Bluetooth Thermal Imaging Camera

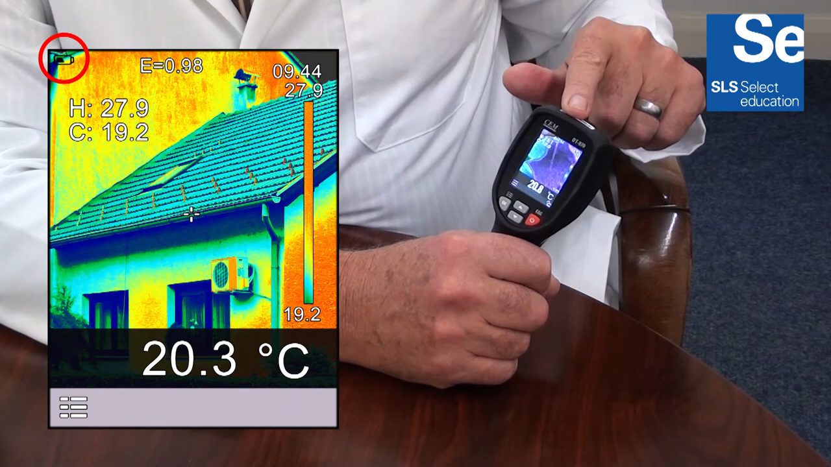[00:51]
On screen: spot 20.3°C
set emissivity level and colour palette scale. At the centre of the display, there is a crosshair with the relevant temperature displayed at the bottom of the display.
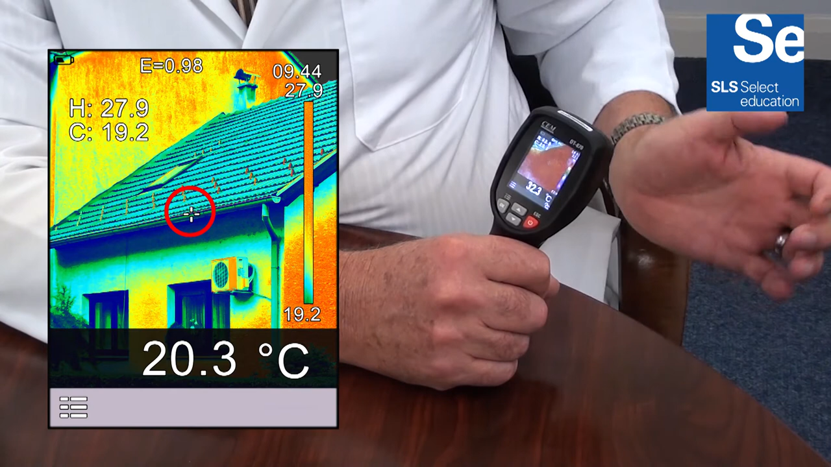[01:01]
On screen: spot 20.3°C
There are two additional crosshairs which indicate the point within the displayed image where the lowest and highest temperature is detected.